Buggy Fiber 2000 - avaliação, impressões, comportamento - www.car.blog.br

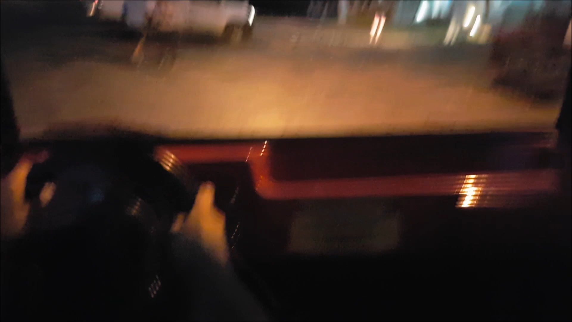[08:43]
Faróis de alogênio, não tem sistema de iluminação de ouro no leque
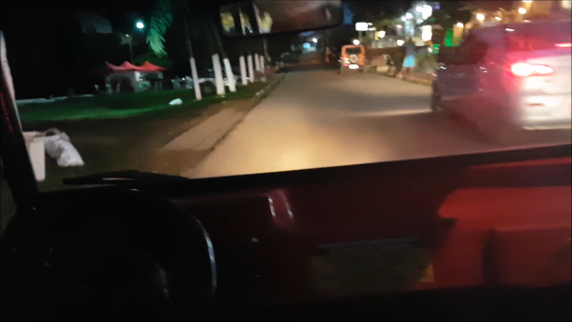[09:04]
faróis de alogênio, não tem sistema de iluminação de ouro no leque O
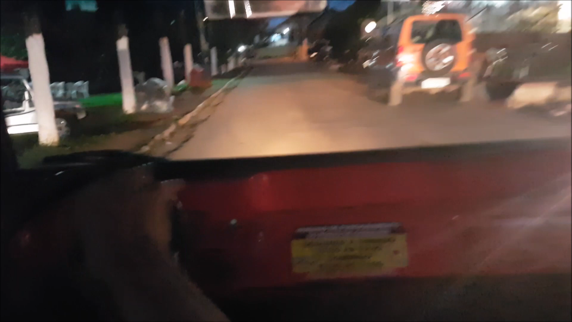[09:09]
painel também não tem iluminação nenhuma Então é um... realmente é bastante rudimentar E... a suspensão é bem...
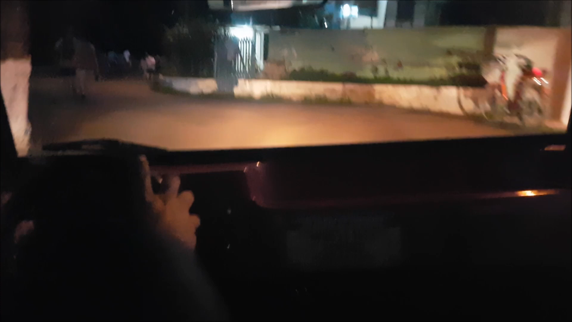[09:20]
Ela não...